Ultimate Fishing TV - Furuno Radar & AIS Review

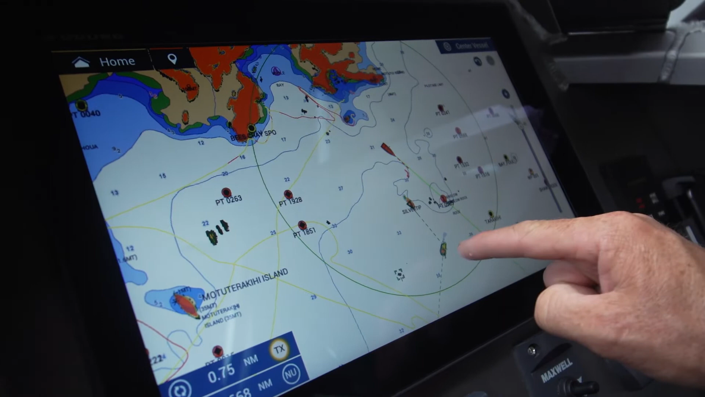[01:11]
If I range out, I can see that there's another vessel there. Now, if I touch a quire, that's locked onto that boat instantly like that.
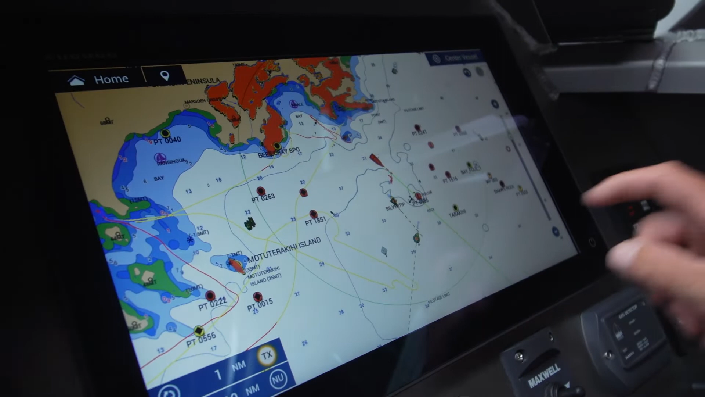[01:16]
Now, I can see that that boat is doing 24.2 knots.
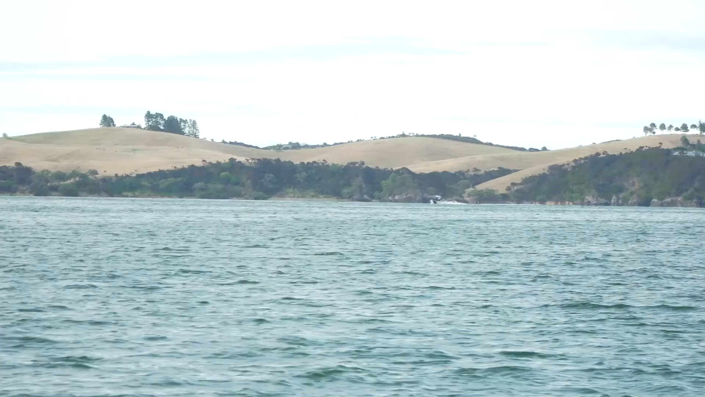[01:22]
And it's 0.63 of a mile away from me. You see, over here, I've locked onto another target.
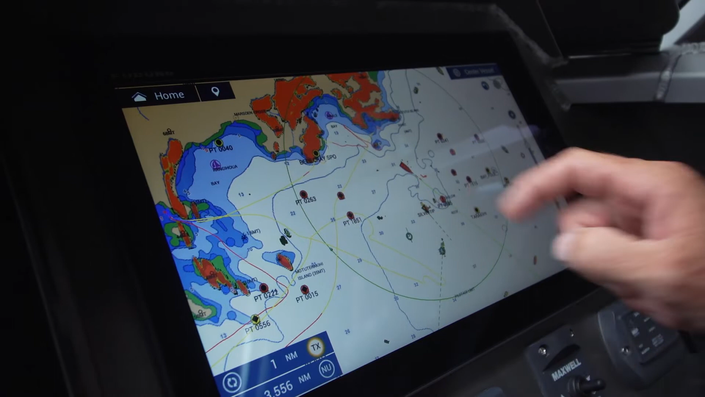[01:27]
And that's giving me saying it's only doing 2.5 knots. That boat there is likely drift fishing.
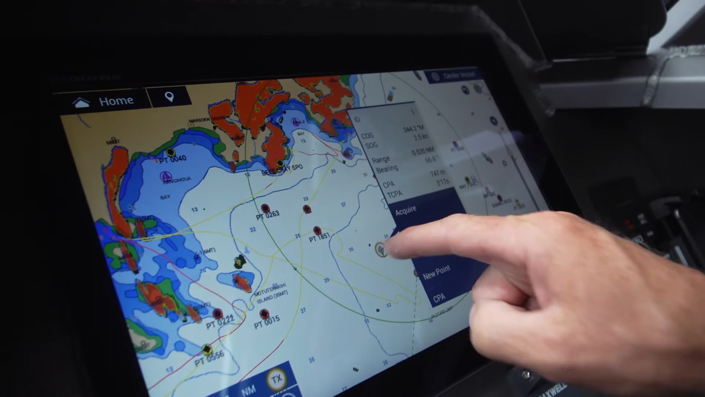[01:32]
This one here is obviously trucking along at 24 knots. A quire.
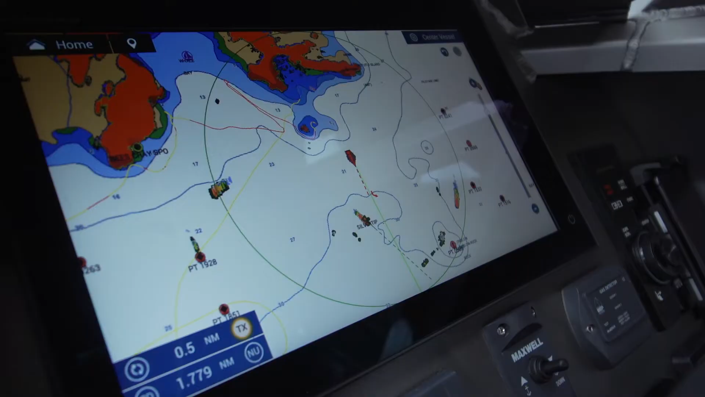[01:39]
And now I'm locked onto that boat on my radar.
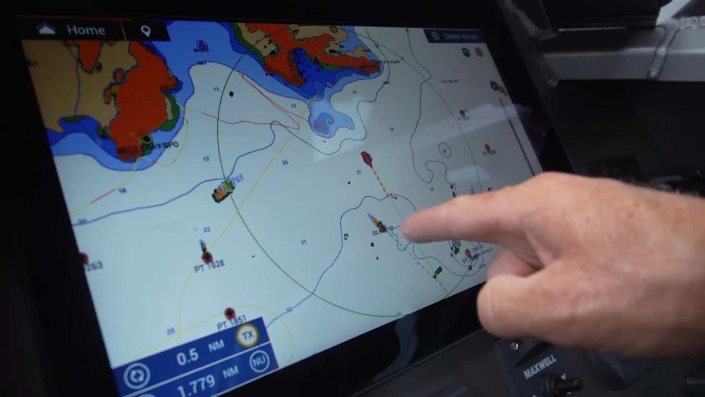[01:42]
And so long as that radar stays on, and they stay within the range, which is,